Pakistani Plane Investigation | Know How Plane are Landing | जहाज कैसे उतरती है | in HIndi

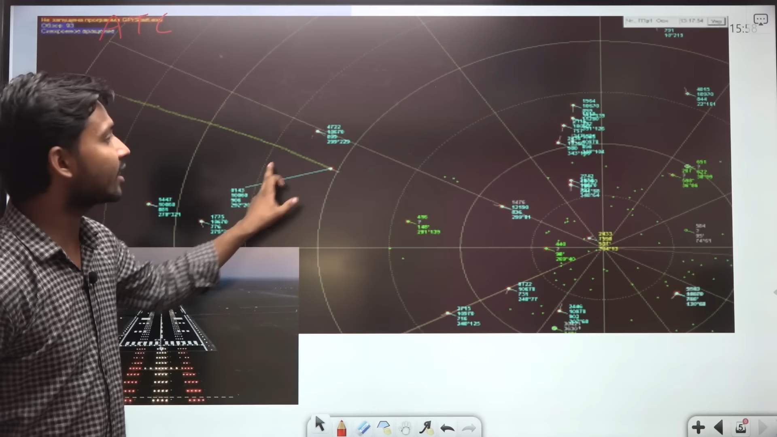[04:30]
ये सब जहाज है ATC को पता रहता है कि कौन से जहाज की height कितनी है speed कितना है किस देश का जहाज है वो radar के मदद से हरे चीज देख लेता है जब तक
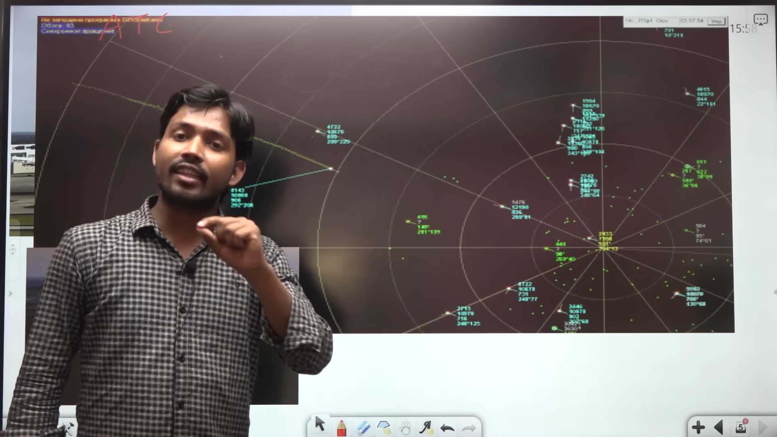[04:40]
ATC land करने का आदेश नहीं देगा कोई जहाज नहीं उतर सकता है